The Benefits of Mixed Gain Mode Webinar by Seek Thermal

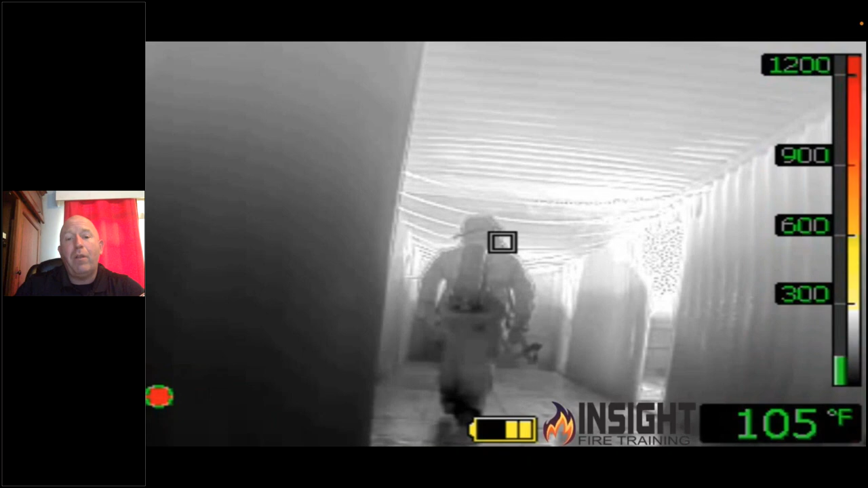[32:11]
On screen: spot 105°F
occurs in a lot of cameras you saw the firefighter freeze for a second then he was like he went 10 feet in a flash he didn't that's the camera catching up so firefighters often scan too fast
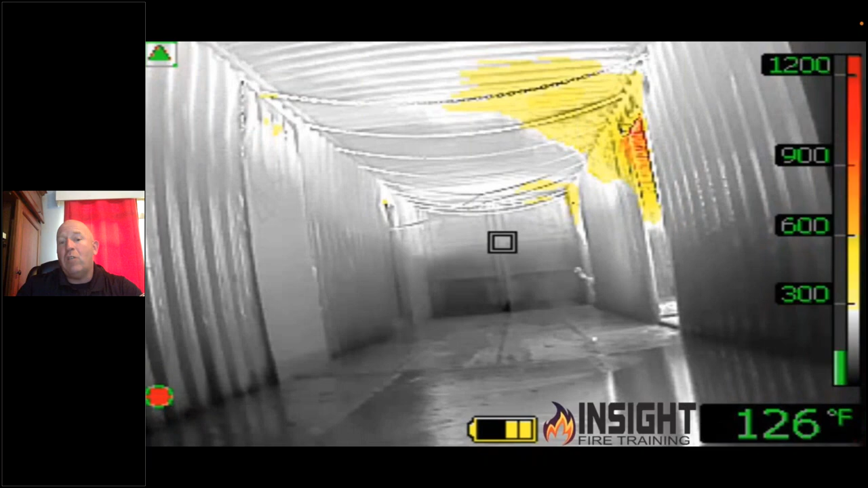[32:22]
On screen: spot 126°F
and miss this game change or mode change and don't realize oh that's bad that's hot wow i should pay attention to that but if you don't do this type of training where you're able to let them sit there and
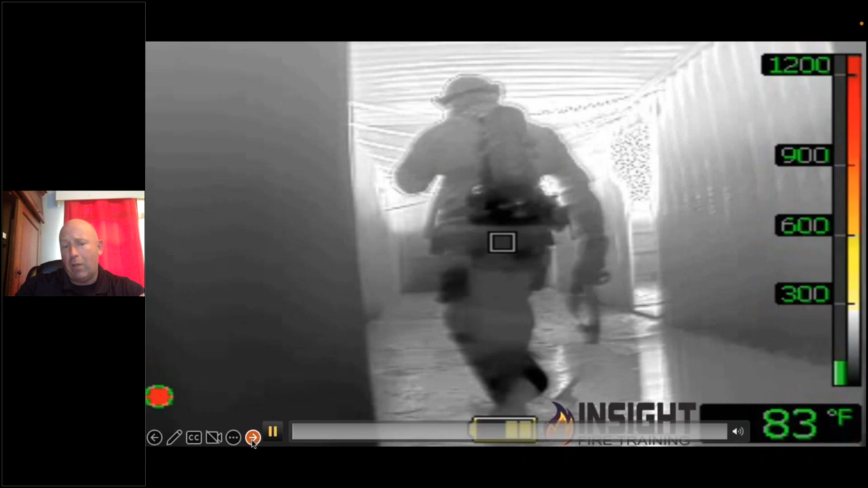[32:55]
On screen: spot 83°F
and this is how it affects your ability to see the victim this is my hand as i move it
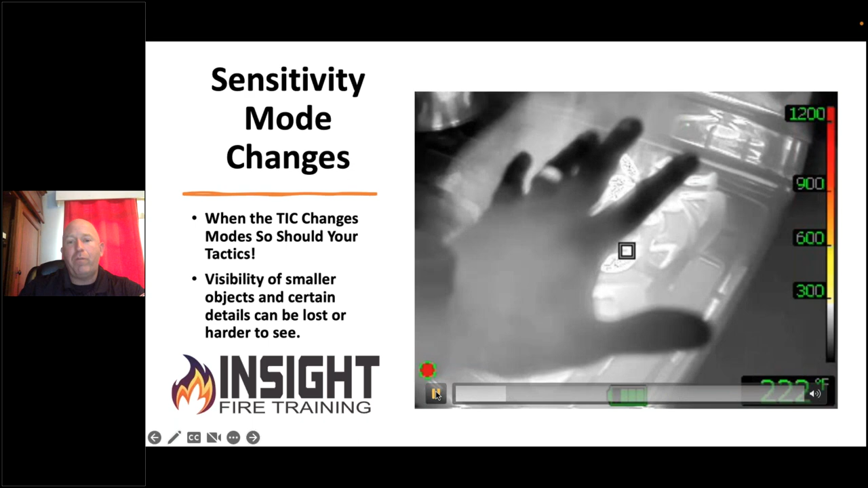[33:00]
from the countertop over to the the gas grill watch what happens my hand didn't change temperature
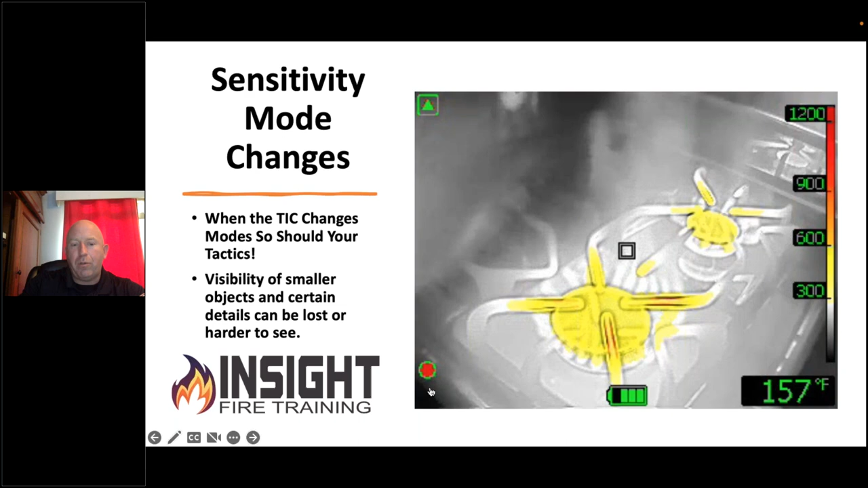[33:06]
On screen: spot 157°F
but the background did and if you notice when that changed to low sensitivity my hand almost disappeared some
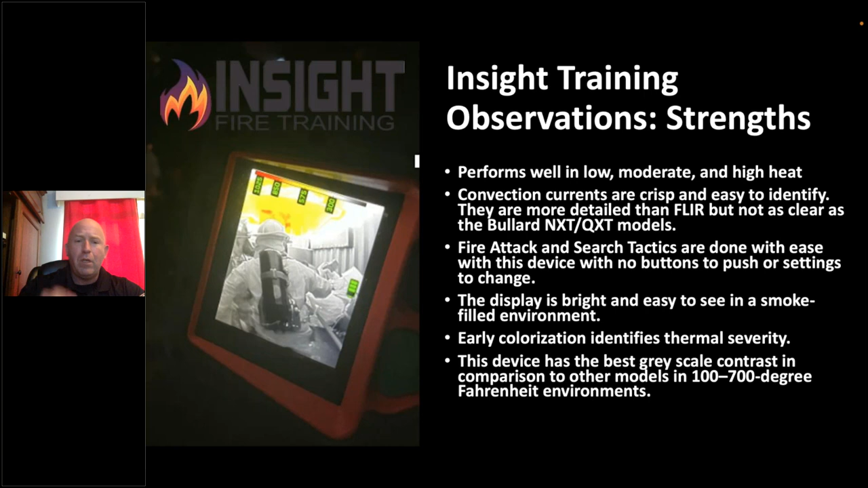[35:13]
actually gray when you see gray down low a lot of cameras they're actually a tint of blue i'll show you that and it it makes turns those pixels switching at 302 degrees to color beginning at yellow earlier than anyone out there while still giving you image clarity down low that is phenomenal for us and this is what blew my mind i said oh it's a 25 hertz refresh rate it's going to lag compared to 60 hertz watch when we go from the floor to the ceiling
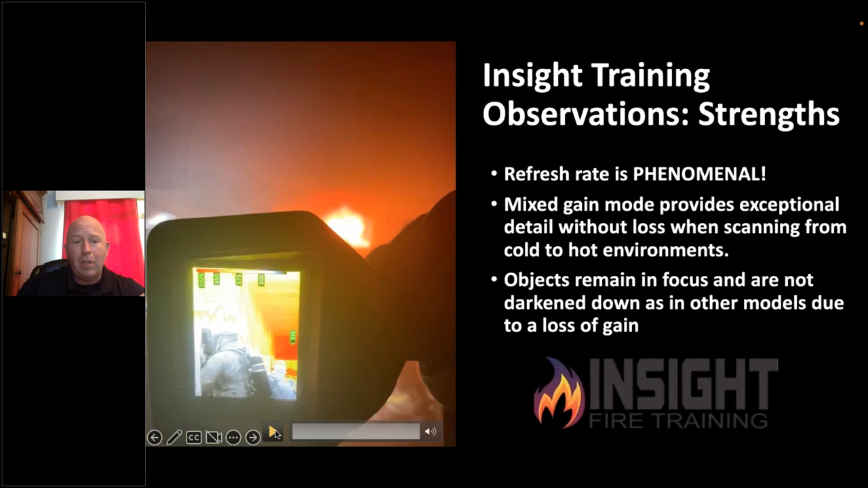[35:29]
in stafford county virginia no lag look
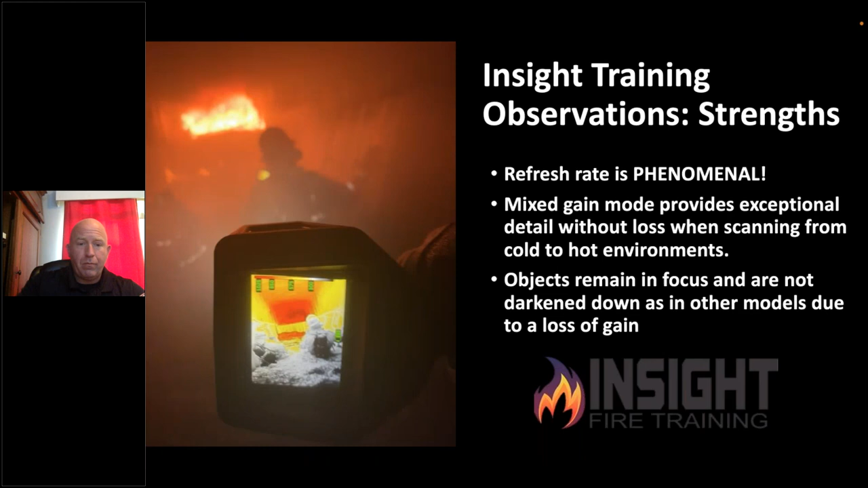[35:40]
at the firefighters down low they're still in focus you can see the blades of straw on the floor even in the flash over container i
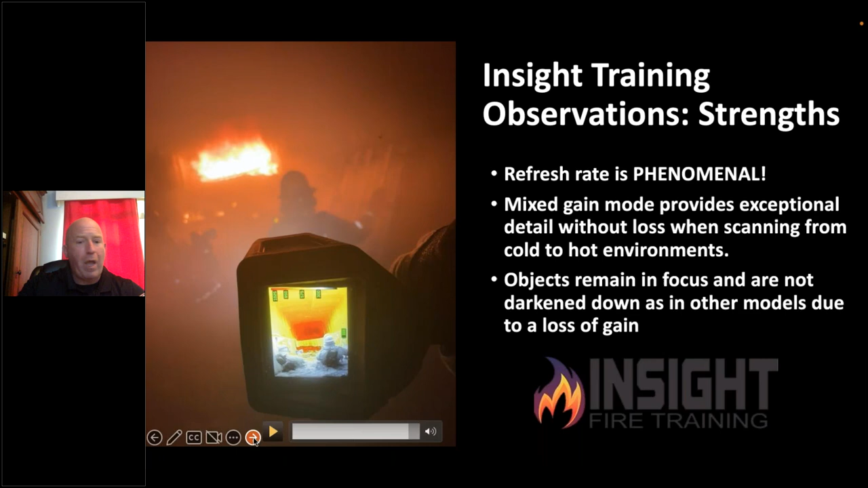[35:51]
haven't had a camera that would do that that well not at all and then if you look at the weakness of this camera it doesn't it's not a search and rescue camera it's not for outside ambient temperatures this is an indie car that needs to be drove on an indie track you're not going to take this outside and play hide and seek with it if you turn it on in the day room and expect it to perform good luck fire service thermal imaging cameras are designed to focus and work in high heat environments 100 degrees and above it does not have any extra application
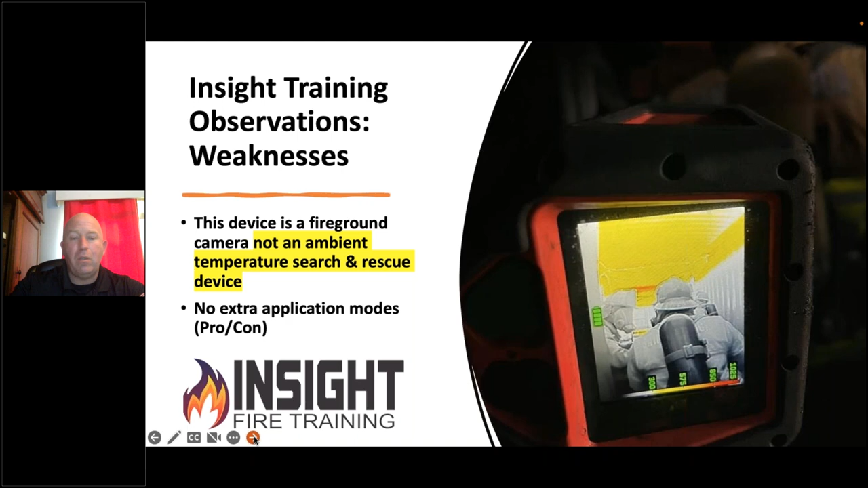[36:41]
didn't know what mode they were in especially cameras that offer something called black hot which is reverse polarity that used to be against the law so to speak per nfba but somehow or another that's snuck back into the fire service here's where you need to understand about fire service technology and where i think it's headed the disadvantage of standard gain changes high and low sensitivity and having to have an indicator